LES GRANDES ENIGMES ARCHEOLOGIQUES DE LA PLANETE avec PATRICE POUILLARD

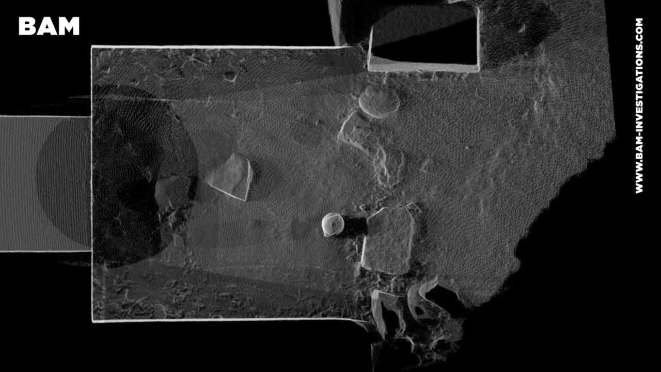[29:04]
Commençons par les deux grottes inachevées.
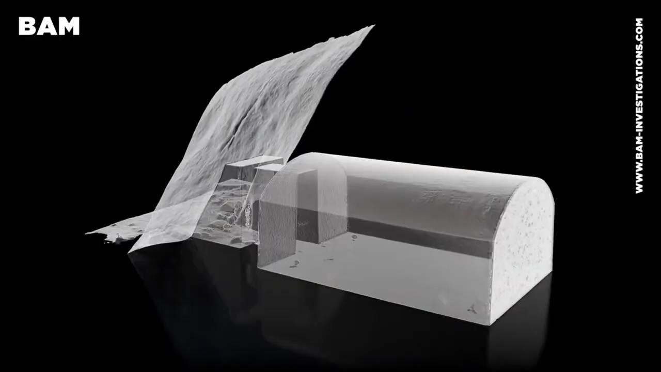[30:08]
La deuxième est trapézoïdale avec plafond voûté, entrée sur la longueur.